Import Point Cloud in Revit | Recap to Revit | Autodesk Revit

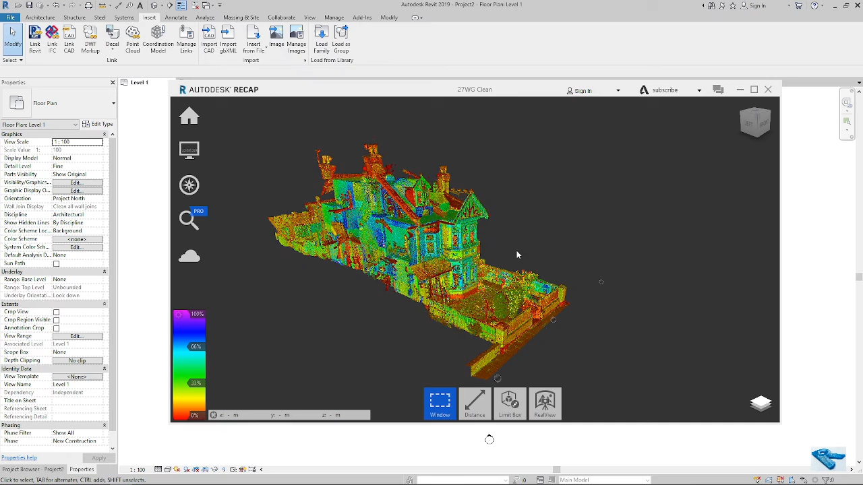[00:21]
So let's start. Now I will show you the process of attaching the point cloud file in Revit. I have opened a point cloud file here. You can see it. I will attach this file in my Revit.
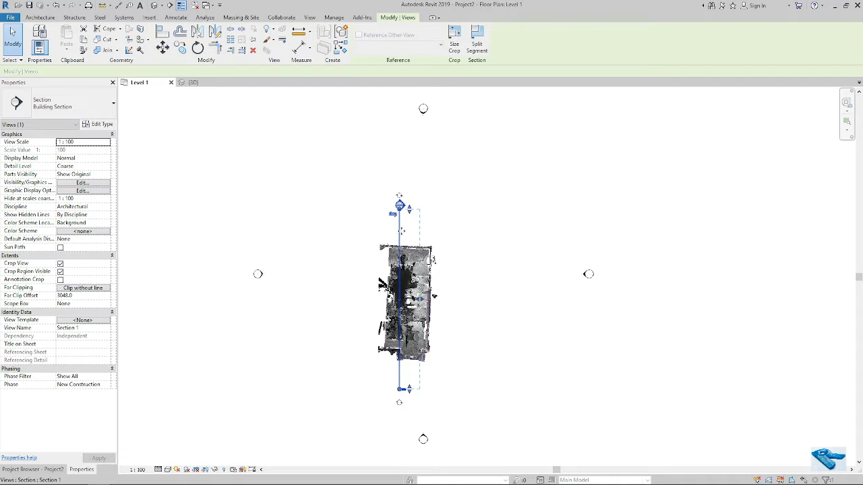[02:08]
Now I will draw a section and show you the positioning of the cloud.
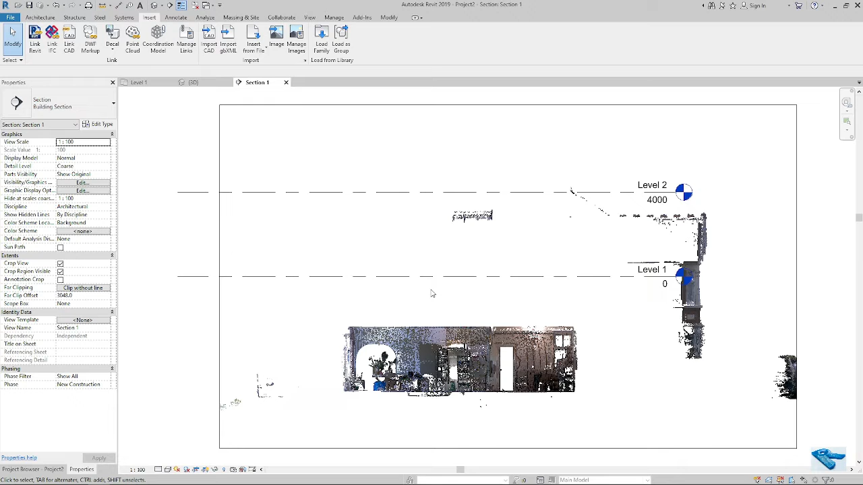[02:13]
You can see that my cloud comes under level one.
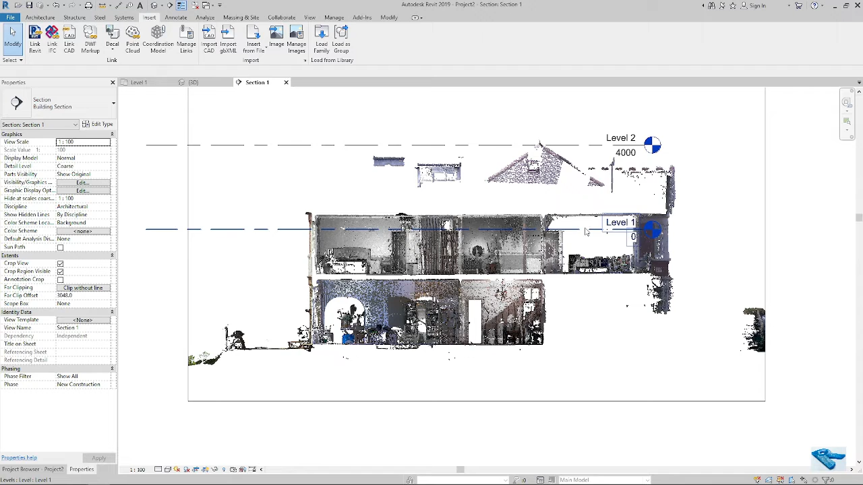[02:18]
These are the by default level.
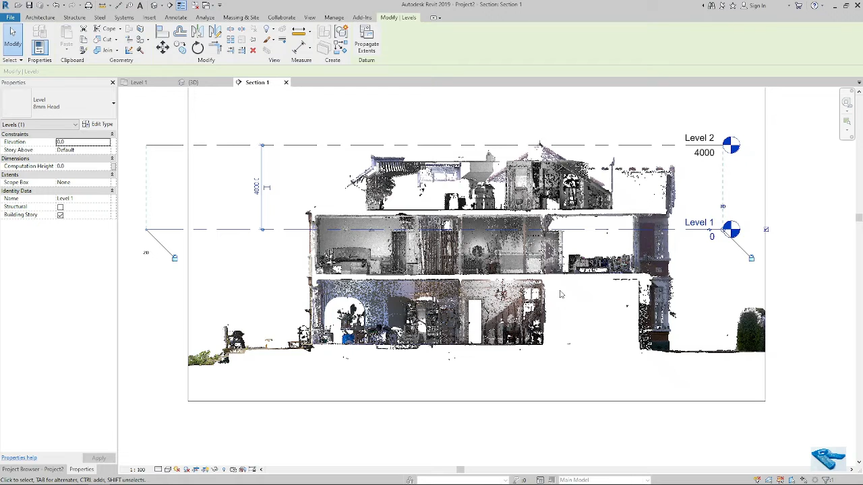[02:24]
Under level one. So I will check it with my cloud that if the position is okay or not. So here is a stairs.
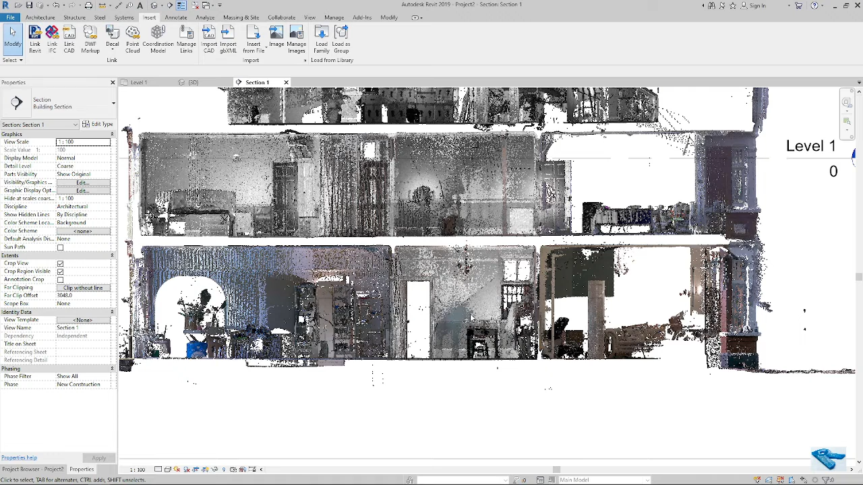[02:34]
I can see the level is apprax. So here is
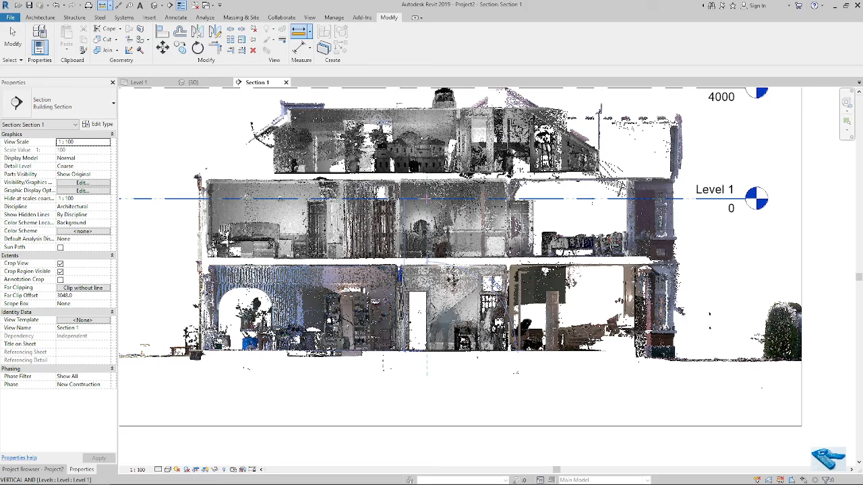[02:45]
a stairs.
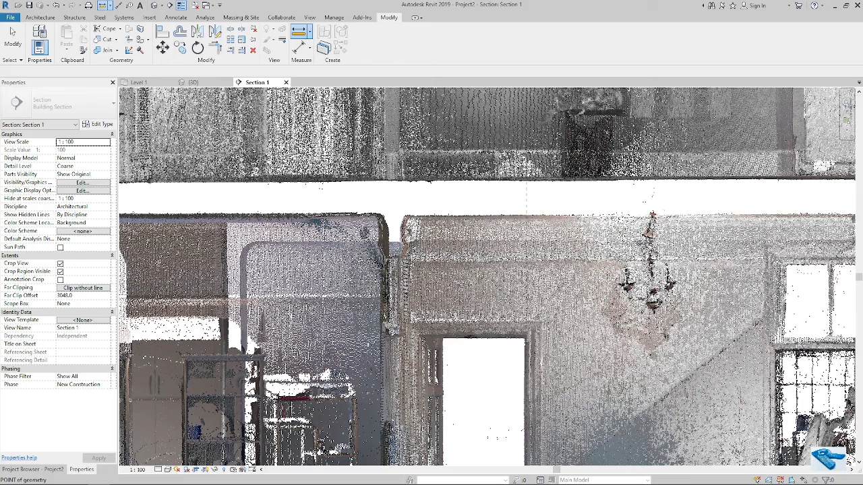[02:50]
I can see the level is apprax.
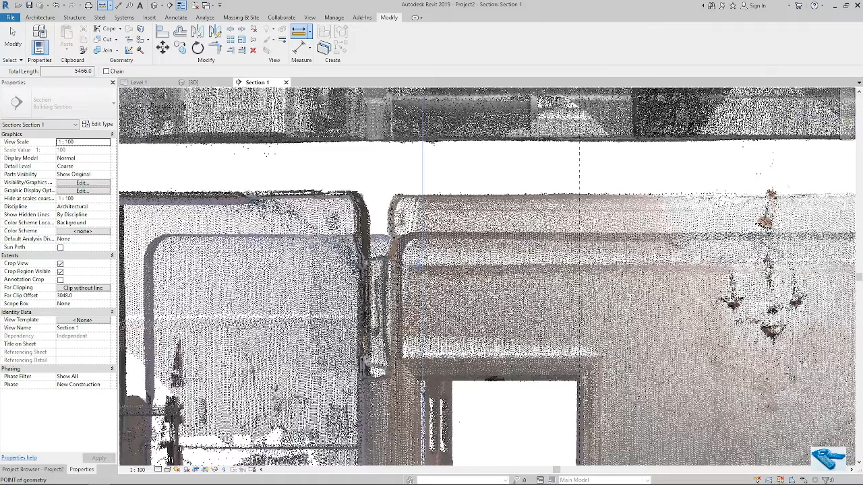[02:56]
So here is the level is apprax.
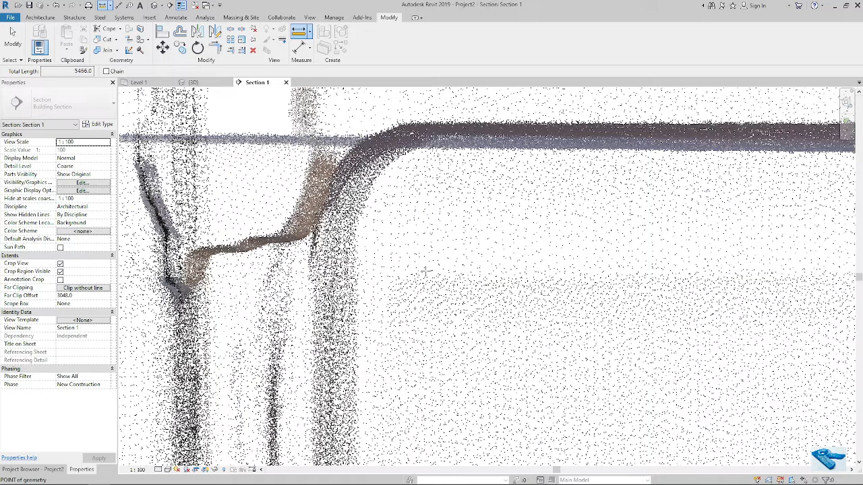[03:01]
5,4,6 minus 50. Five point four six. Six. Okay. So I will check it in my cloud if the position is okay or not.
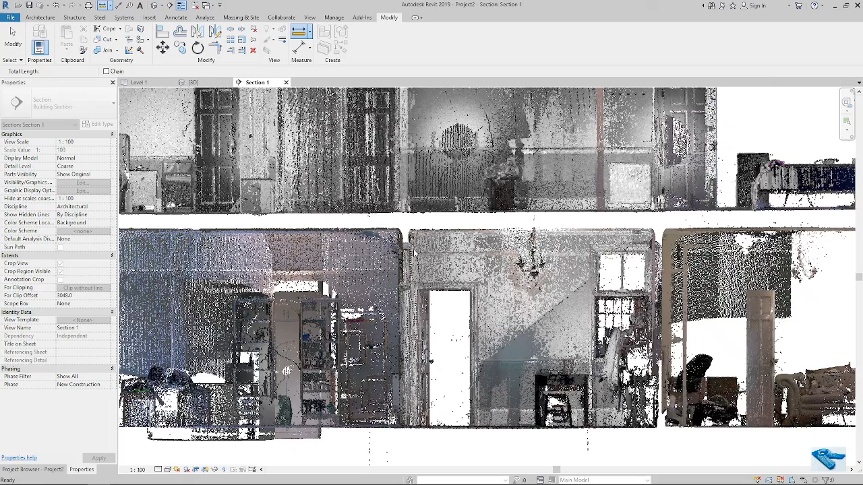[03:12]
or if i place a extra level line here i will also get the position
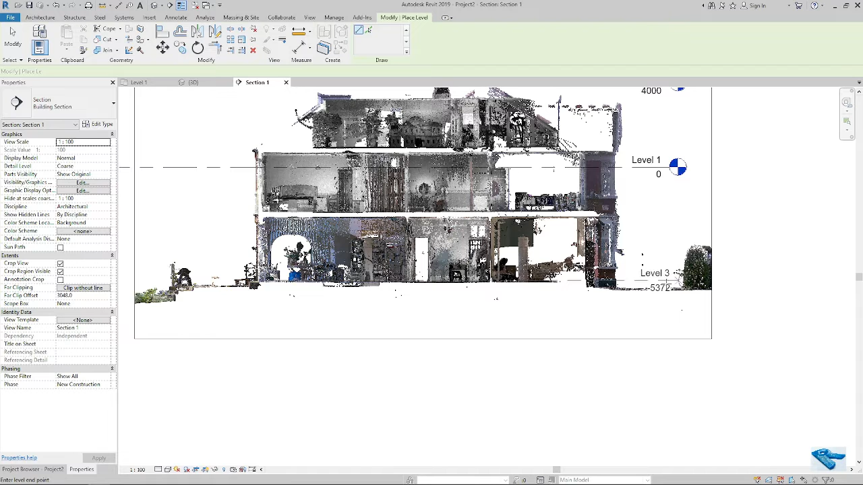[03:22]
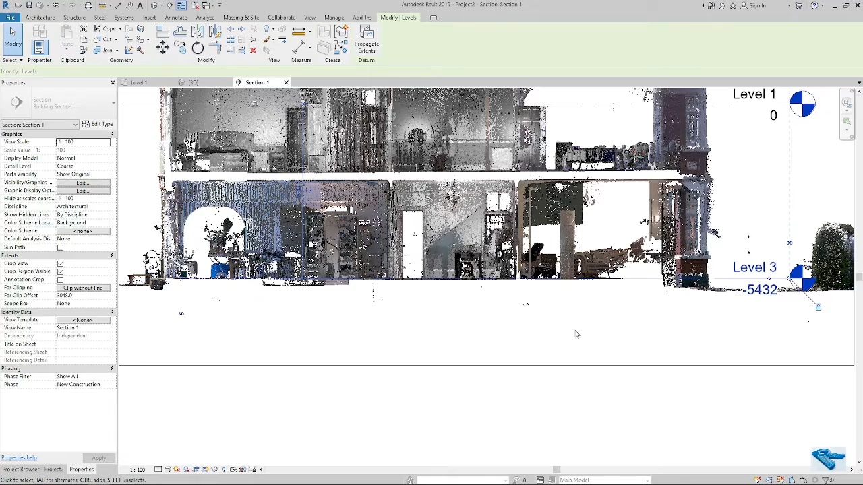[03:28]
now i will go to my cloud and check the position if it is ok or not
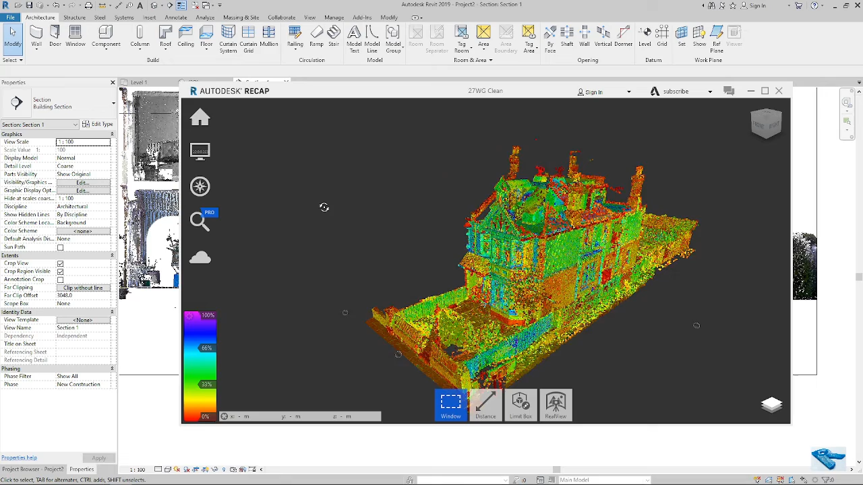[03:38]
i will drop my cloud file
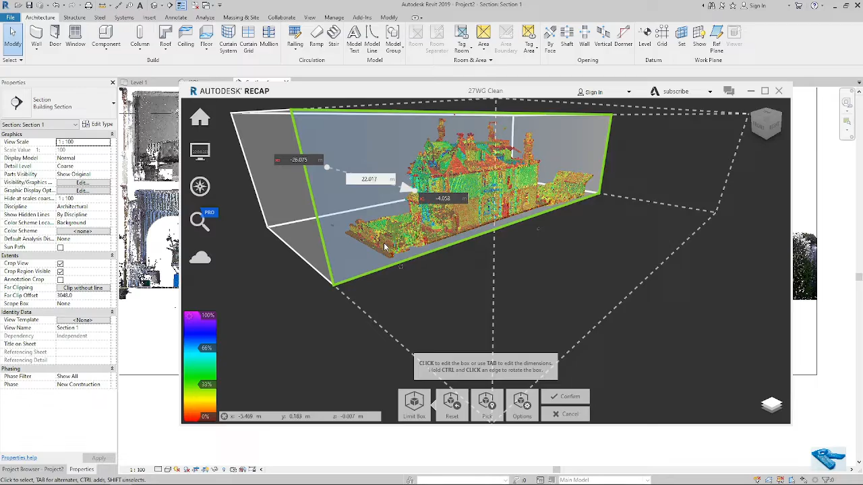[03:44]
like this and then i will see the
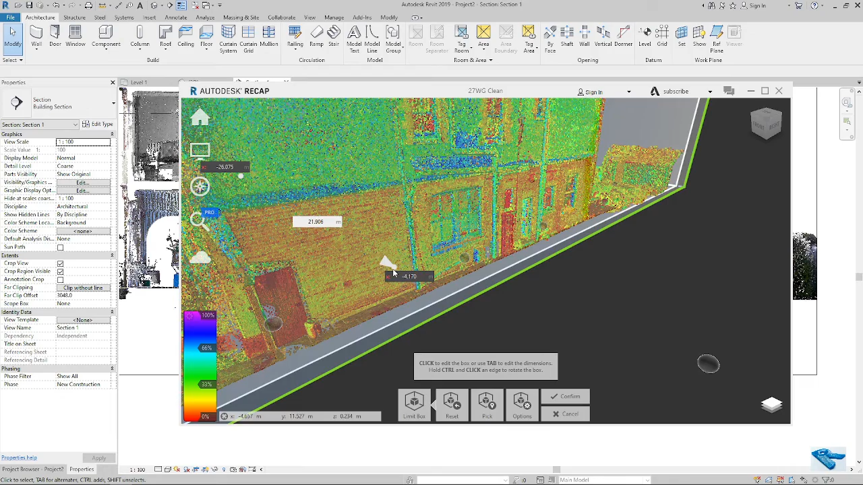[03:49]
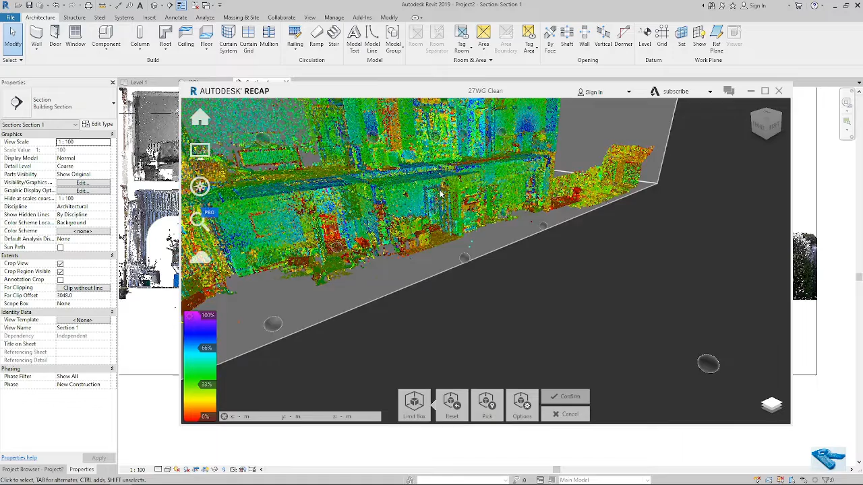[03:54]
position if i check i can see that my cloud position is minus 534 meter 0.534 meter actually i can see the xyz value here in recap
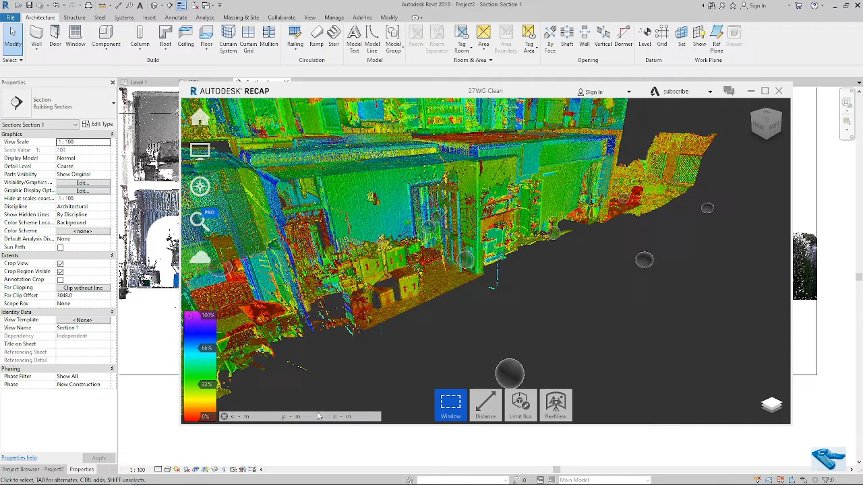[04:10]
you can see it it's minus 53 minus 0.53 so my cloud position is not perfect
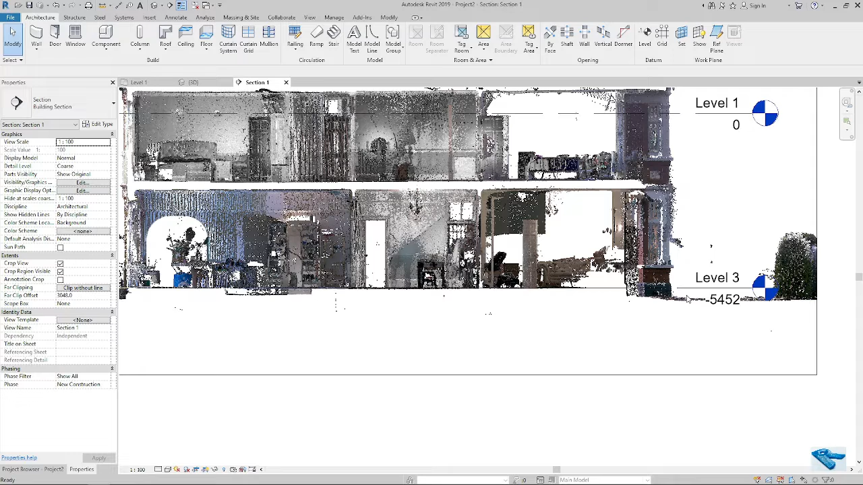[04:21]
so maximum time we avoid this center to center positioning
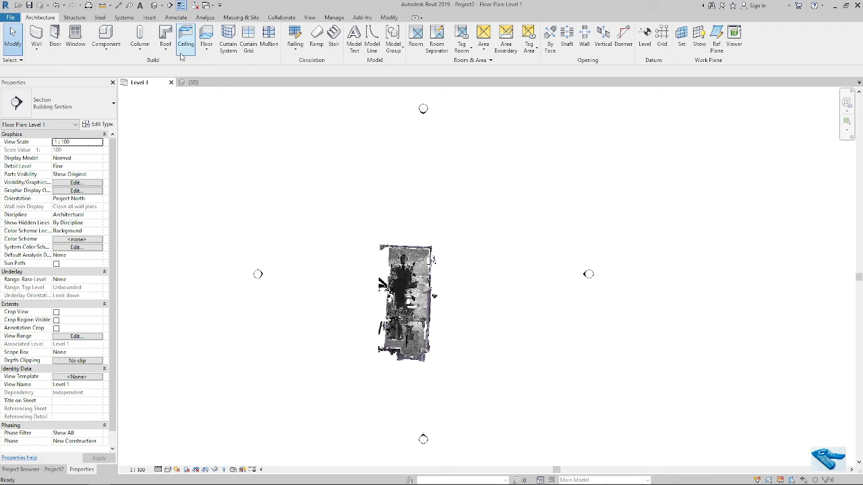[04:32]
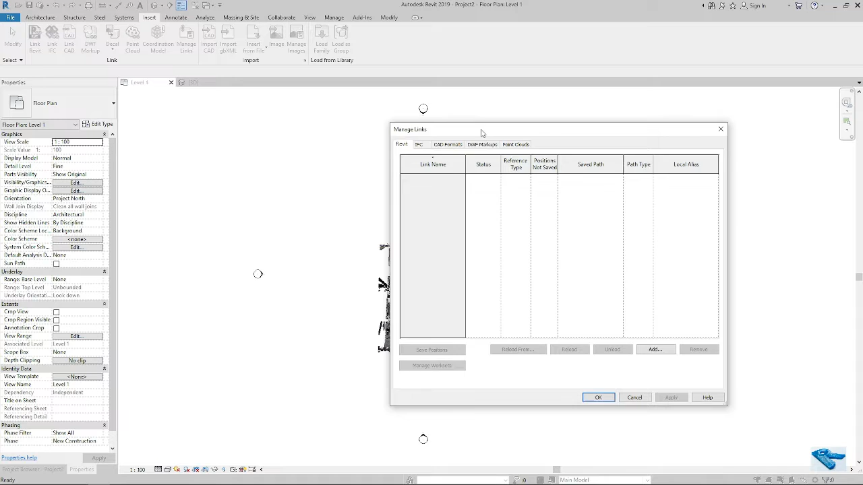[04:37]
in case of you can also delete your point cloud from here just select the cloud and remove
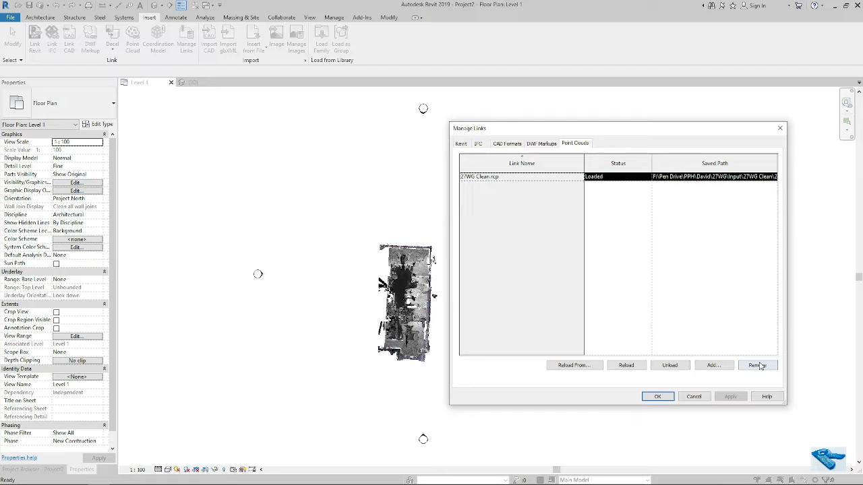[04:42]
okay it will be deleted from your model in case of original positioning the cloud you